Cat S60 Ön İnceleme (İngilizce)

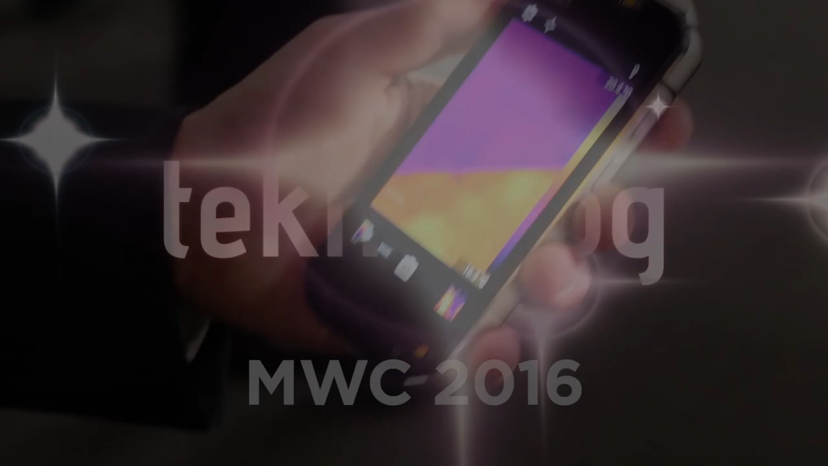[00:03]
So this is the CAT S60.
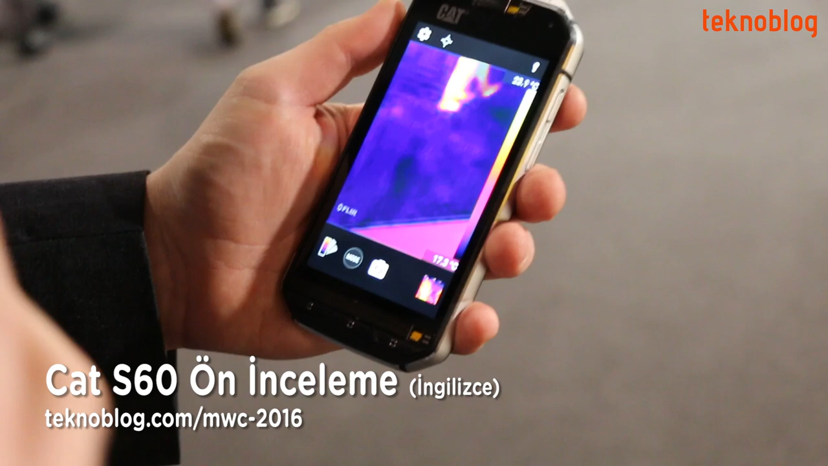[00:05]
So we've introduced for the first time on a smartphone thermal imaging right onto the smartphone itself.
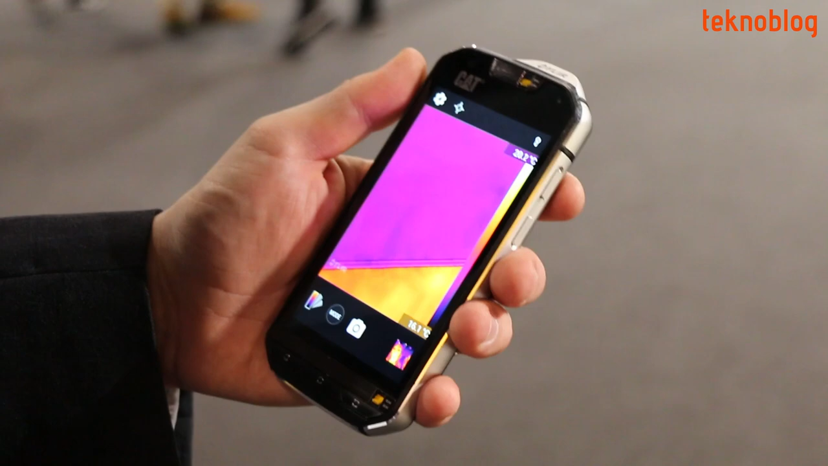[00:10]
So here's thermal imaging on the product.
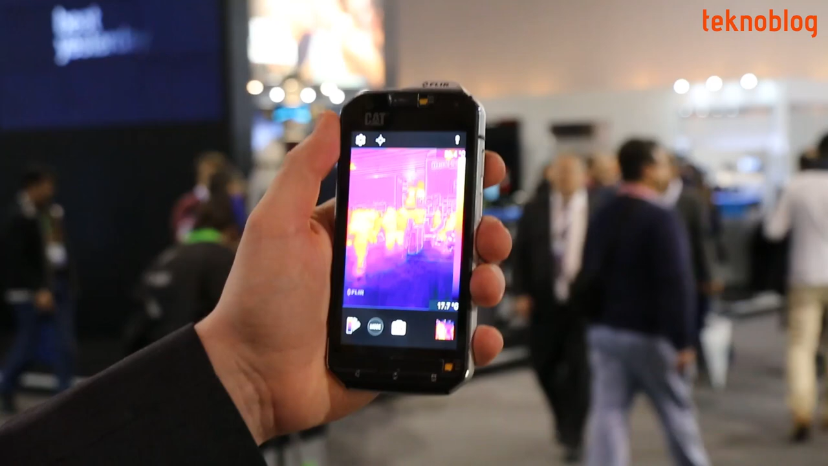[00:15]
You can see technology, lights, screens shining here and hotspots in the image.
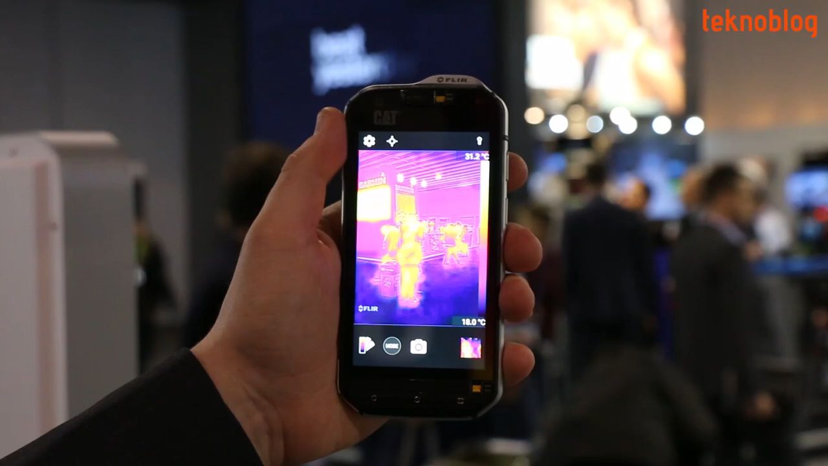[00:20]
You can see people and faces really brightly on this display.
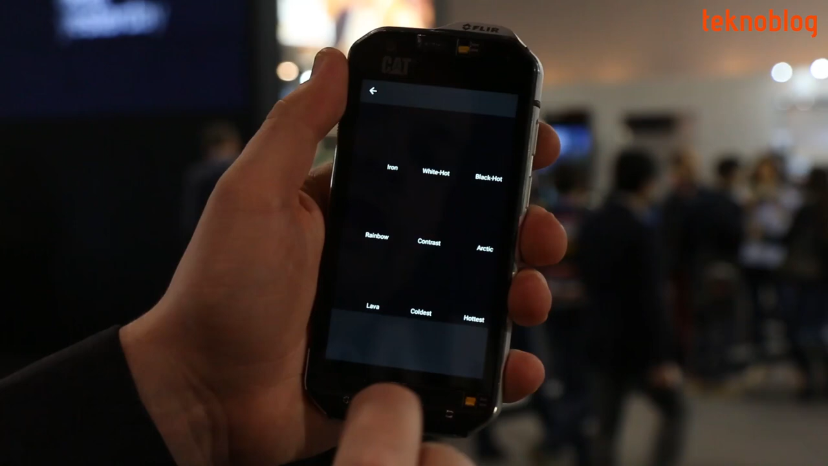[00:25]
Now there's a couple of things we can do here. So you can switch between different ways of visualising the image.
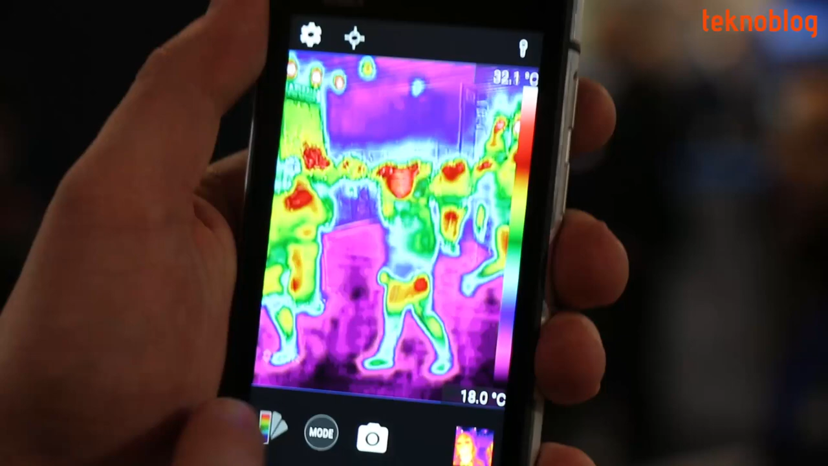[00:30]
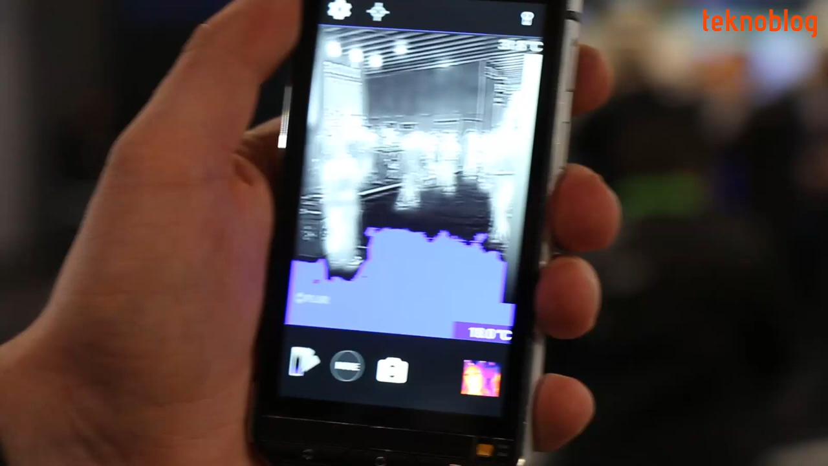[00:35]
We can add, just take the coldest bit and highlight that on the frame, or the hottest part of the picture.
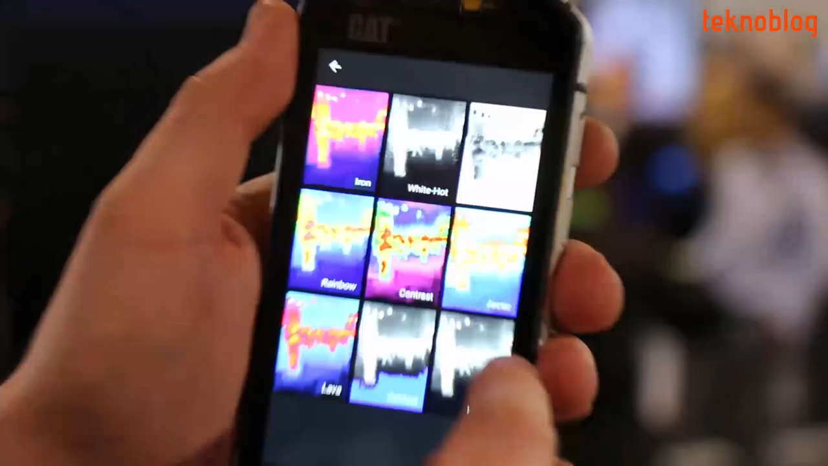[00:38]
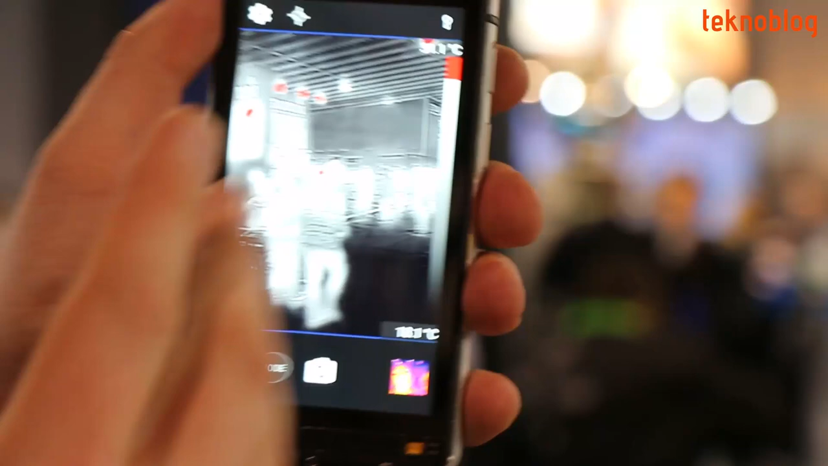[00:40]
So you see the lights here, the screen really shining. And there's a heater, if I just turn it over there, you can see a really bright bit of the display.
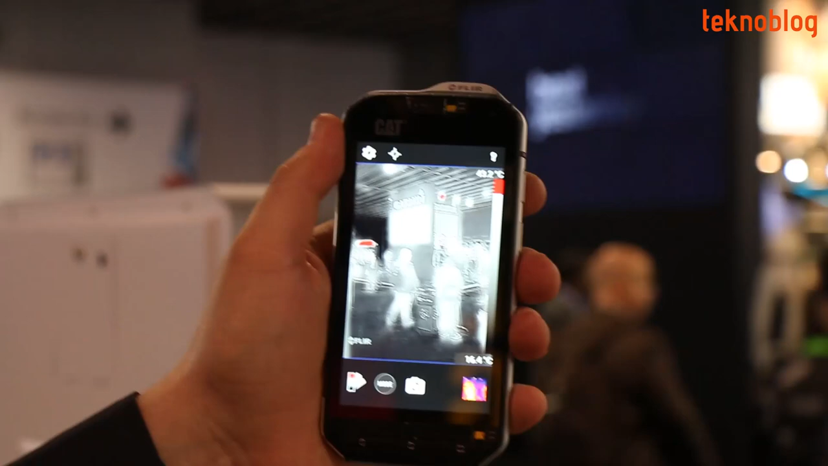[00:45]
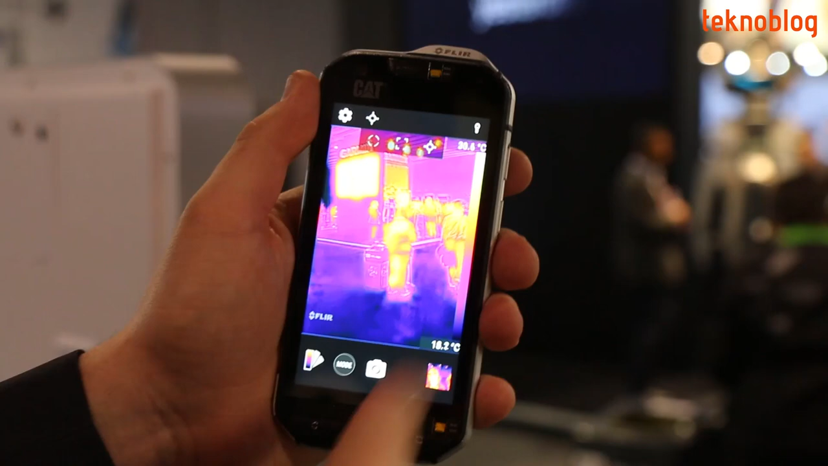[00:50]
Now you can also add spot meters onto the display, which if I move that around,
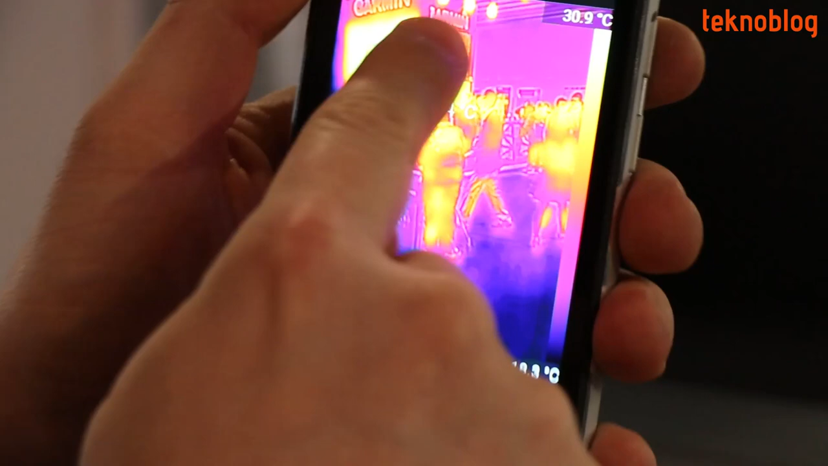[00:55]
you can take out a heat reading of the display live on the unit. You can actually have multiple spot meters if you want to.
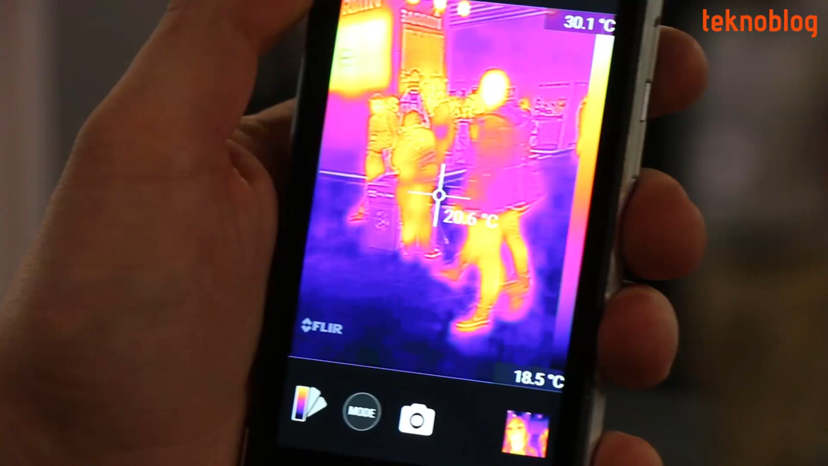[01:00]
On screen: spot 20.6°C, scale bottom 18.5°C
And if there's just one area of the image that's of particular interest,
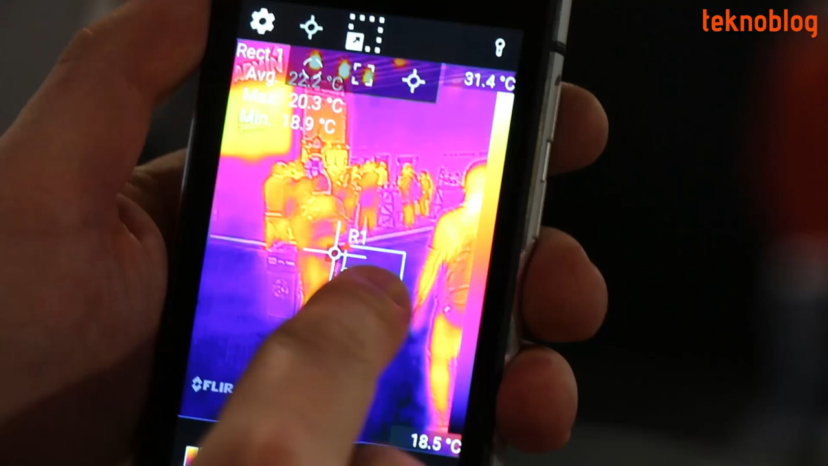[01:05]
you can actually add, you know, a circle or a square onto the device, bring out the minimum, maximum temperature.
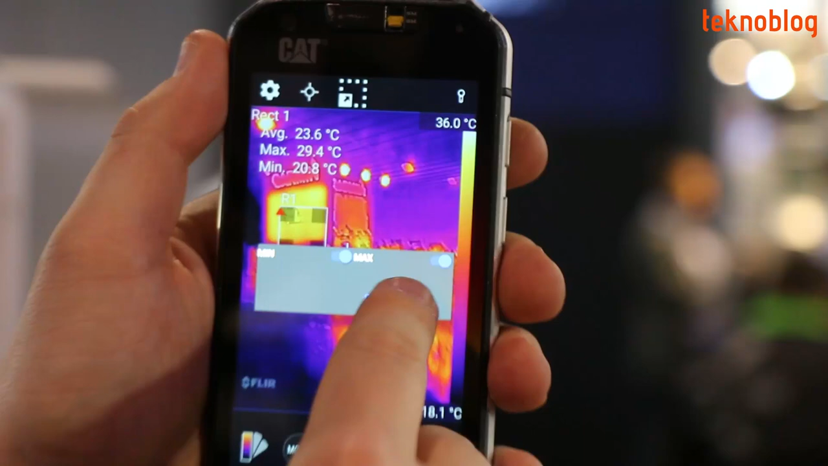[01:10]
On screen: max 29.4°C, min 20.8°C, scale top 36.0°C
So if maybe I'm looking at the screen,
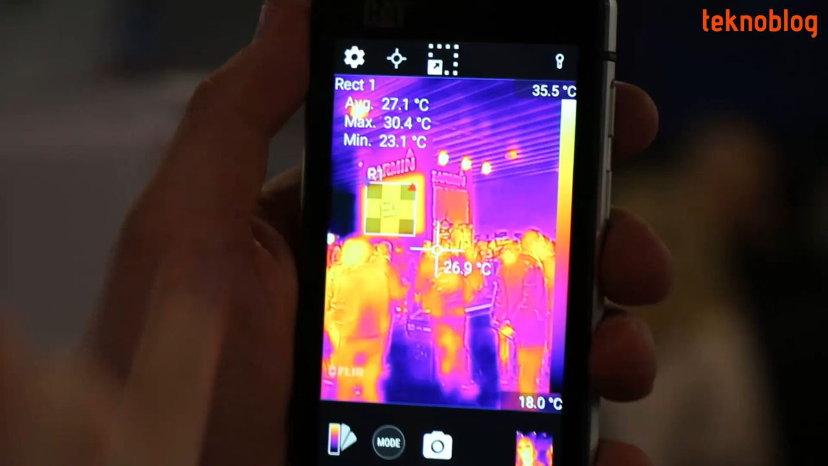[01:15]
On screen: spot 26.9°C, max 30.4°C, min 23.1°C, scale top 35.5°C, scale bottom 18.0°C
I can see the average minimum or maximum temperature for just that area of the photo, and I can resize that or have multiple meters on the light display.
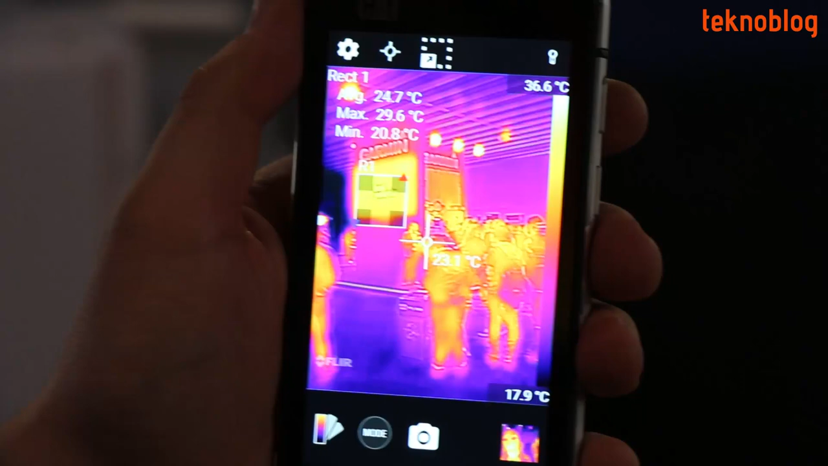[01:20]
On screen: max 29.6°C, min 20.8°C, scale top 36.6°C, scale bottom 17.9°C
If I then actually go into a photo that we've taken,
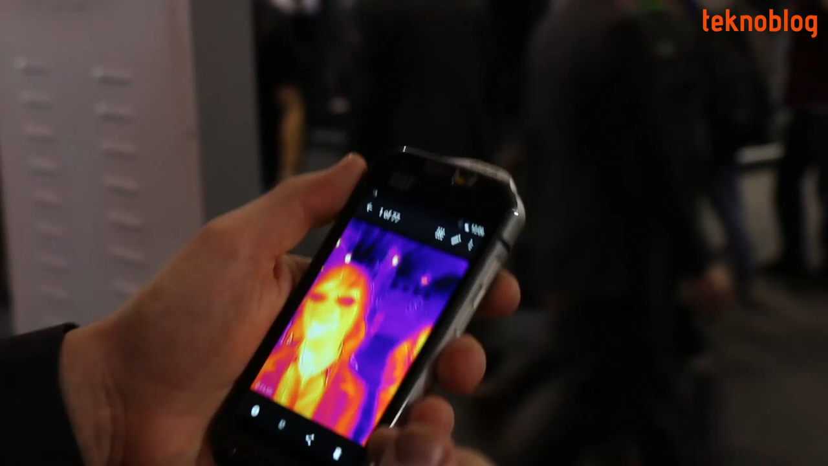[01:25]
so whole lots of them here,